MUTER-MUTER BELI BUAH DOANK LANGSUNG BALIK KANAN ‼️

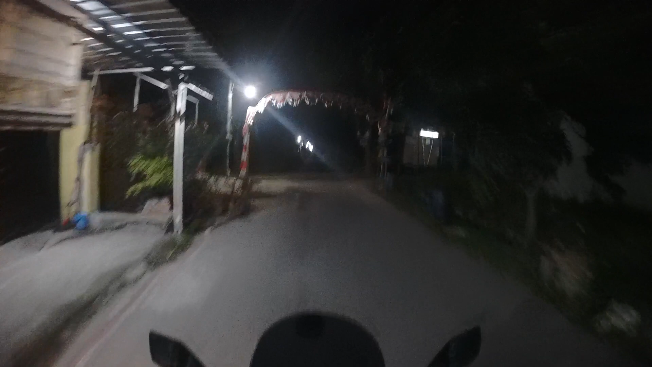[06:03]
Di sini rame ya. Udah dipasang lampu kelap-kelip, guys.
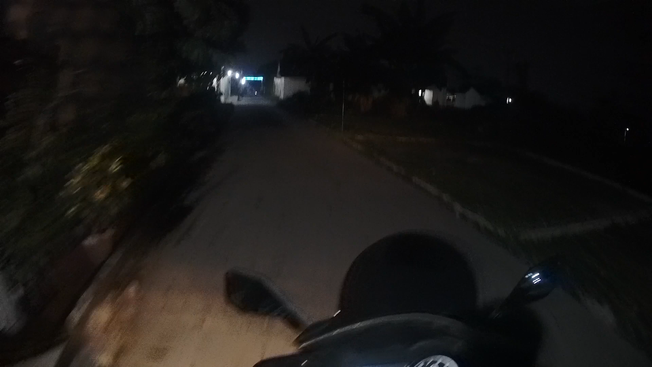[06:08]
Karena mau 17-an, guys. Jadi rame ya.
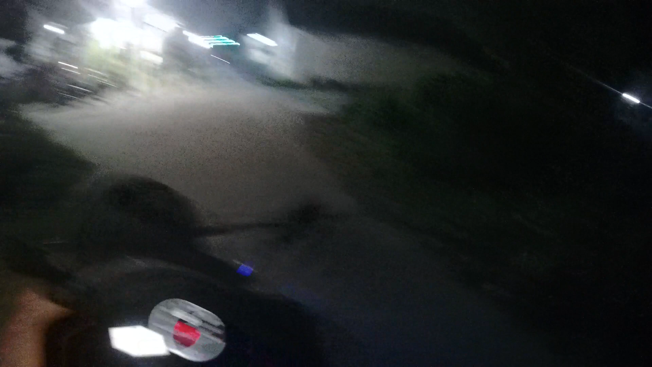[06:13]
Nah, inilah jalan menuju perumahan gua, guys. Nah, jalannya gelap-gelap kali, guys.
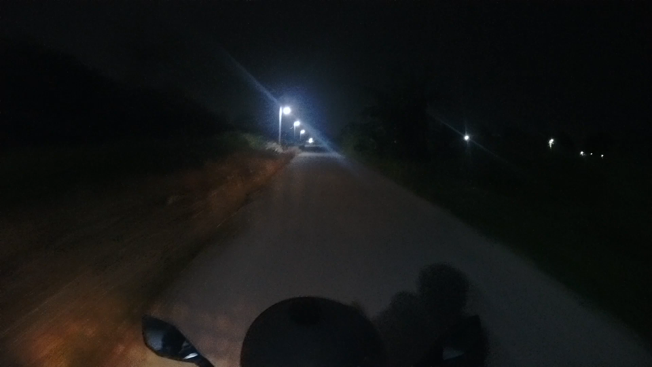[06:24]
Jalannya agak gelap-gelap sekali, gelap-gelap gimana gitu.
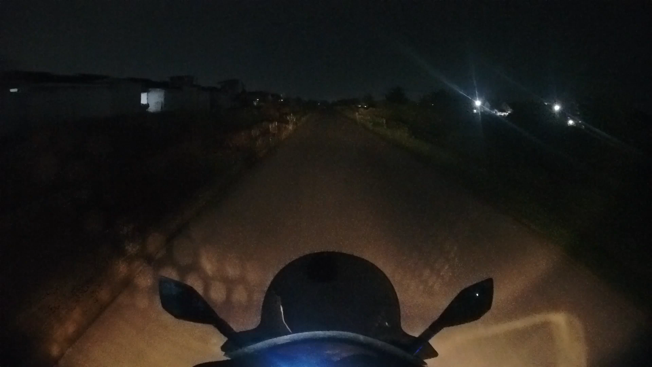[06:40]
Karena belum dibikin jalan yang lurus, jadi kita belok kiri, guys.
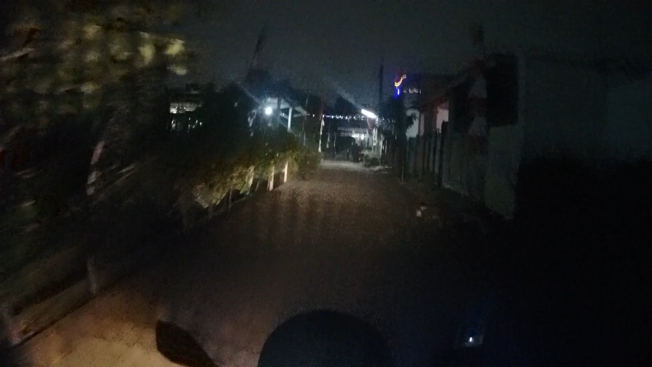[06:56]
Sudah dipasang kelap-kelip lampu diskotik, guys. Waduh, udah banyak bocil-bocil sini, guys. Ada main sepeda ini. Waduh. Mari kali.
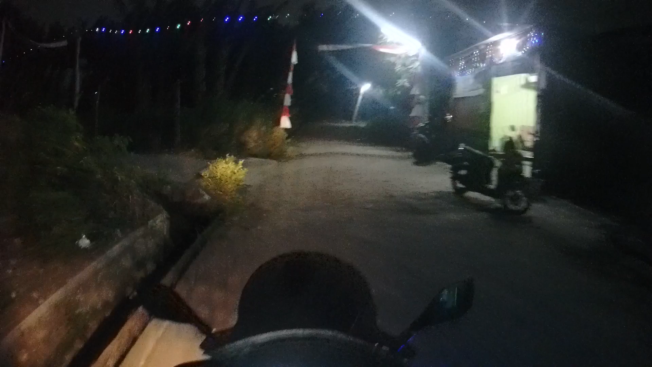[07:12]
Banyak bocil-bocil, guys. Yang listriknya udah mau ambruk itu, anjir.
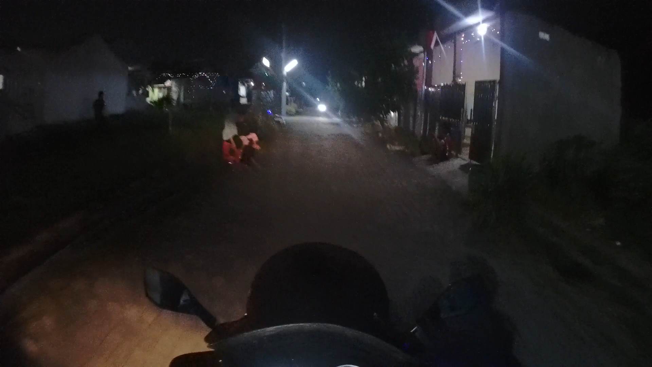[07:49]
Lampu diskotik kelap-kelip, guys. Wih, bagus banget yang ini, anjay. Bagus sekali, guys. Pandawa yang gak ada ini. Waduh, banyak bocil-bocil, guys. Kita main sepeda, guys. Anjay.